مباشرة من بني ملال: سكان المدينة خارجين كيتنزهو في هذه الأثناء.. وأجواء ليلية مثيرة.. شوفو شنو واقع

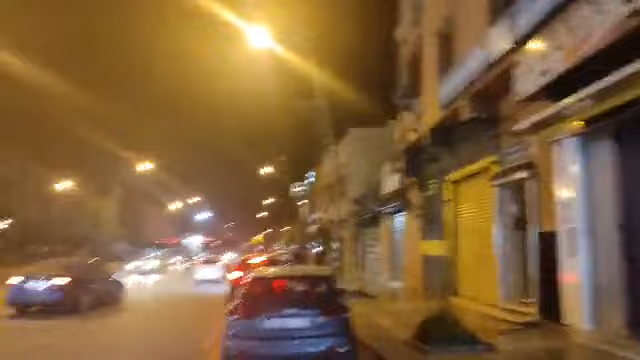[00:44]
تحية من جديد أجدد الترحاب بكل المشاهدين الكرام، بكل متابعينا الأوفياء والأعزاء أينما كنتم، مباشرة من مدينة بني ملال في هذا البث المباشر في هذه الجولة الليلية.
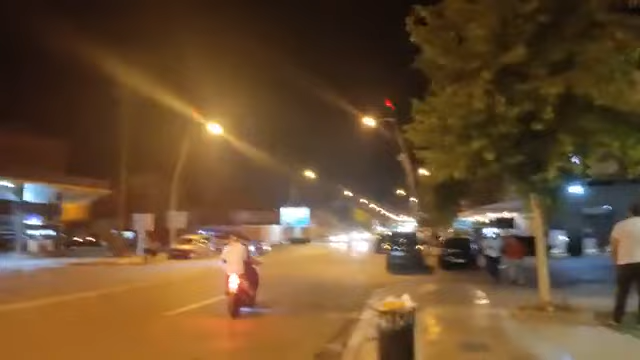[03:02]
أذكر مباشرة من شارع محمد الخامس بالطريق المؤدية إلى مدينة مراكش.